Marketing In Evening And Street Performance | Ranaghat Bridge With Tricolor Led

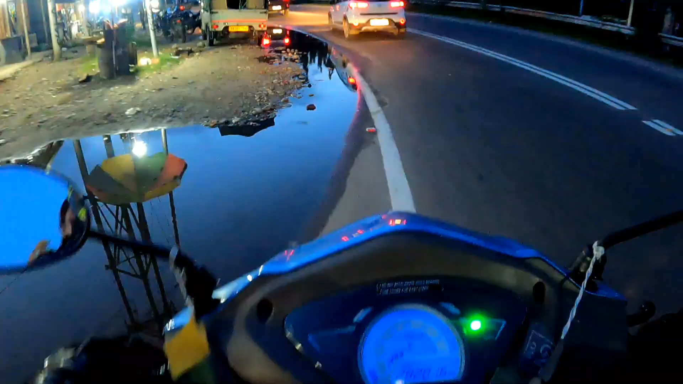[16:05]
तो गैस्ट आगे नेशानल हाइवेए पिर से बापस और जैसे कि मेंने बोला तो यहाप पूरा रस्तिंग लाइन है यह पर देसके है रस्टिंग